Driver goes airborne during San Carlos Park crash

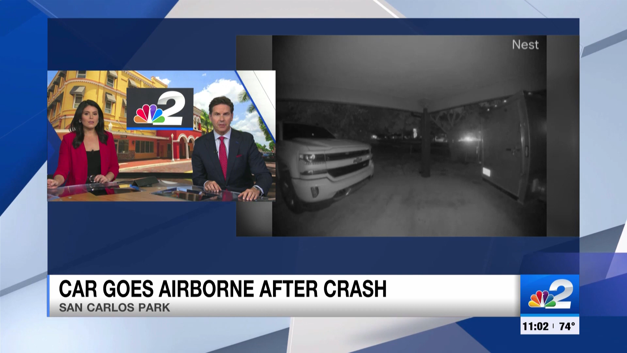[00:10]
That's where NBC2's Gage Golding is tonight, showing us how close this crash came to becoming catastrophic.
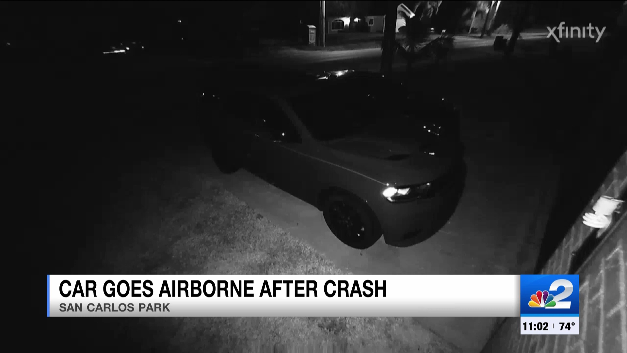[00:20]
All was quiet all through the night. That is until this vehicle came flying down Phlox Drive in San Carlos Park around 2.30 Friday morning. It's creating quite the ruckus.